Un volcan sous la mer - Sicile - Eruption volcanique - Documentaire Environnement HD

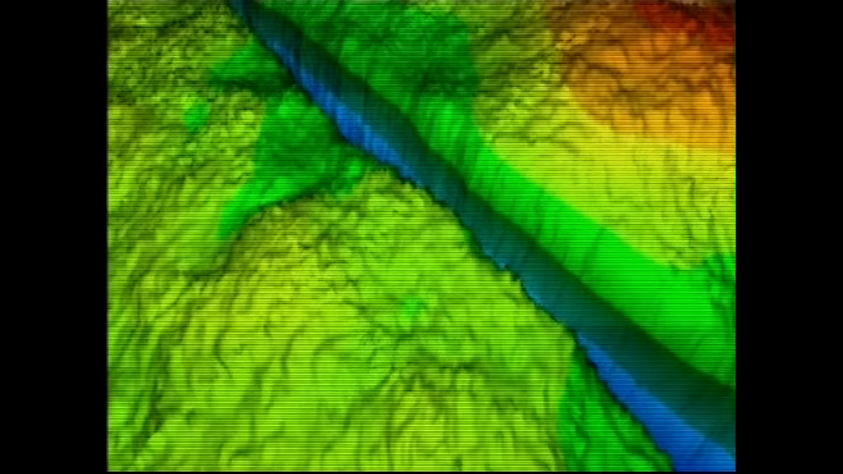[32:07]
Sur l'écran, les profondeurs sont représentées par différentes couleurs.
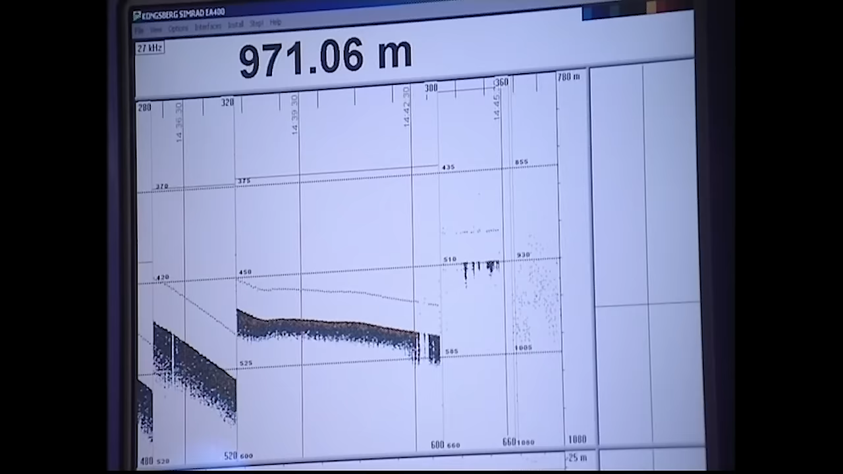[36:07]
On screen: depth 971.06 m
Je suis responsable de l'électronique embarquée, du sondeur multifaisseau,
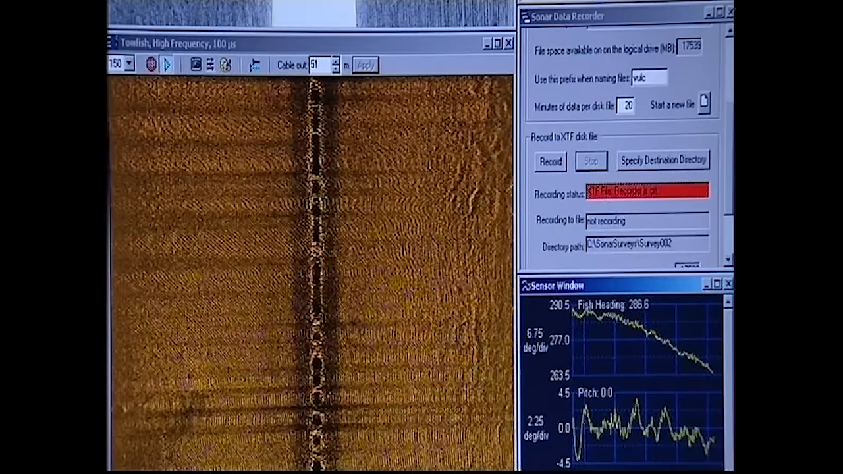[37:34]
Cette image est si précise qu'elle montre même les ondulations du sable au fond de la mer, quelques centaines de mètres plus bas.
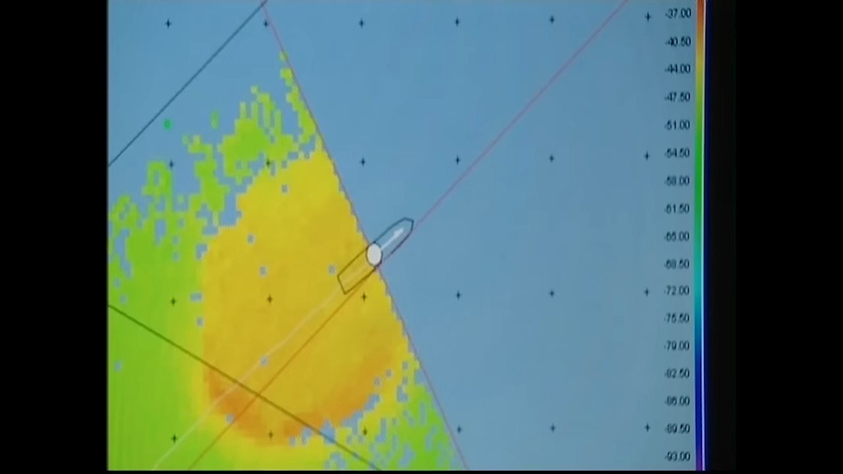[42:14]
Une montagne qui part d'un fond à 400 ou 500 mètres et culmine à moins 60, moins 70 mètres.
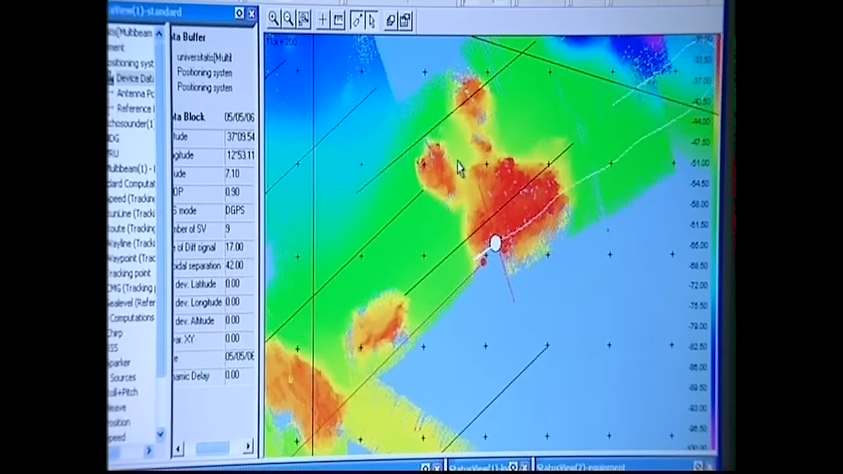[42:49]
Au lieu de cela, ils découvrent une gigantesque structure sous-marine de la taille de l'Etna. La surprise est immense.
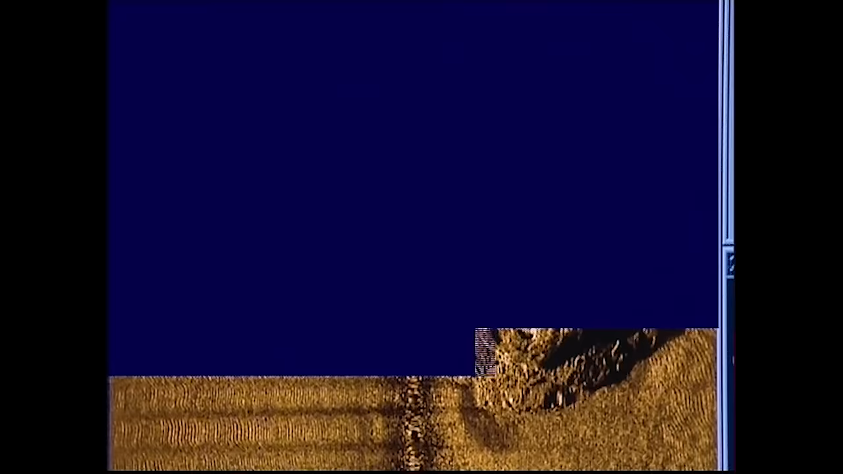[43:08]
Sur les écrans, le sondeur multifaisseau et le sonar à balayage latéral révèlent la forme caractéristique d'un petit cratère. Parfaitement circulaire, il se trouve à environ 43 mètres de profondeur et ne présente aucun signe d'activité.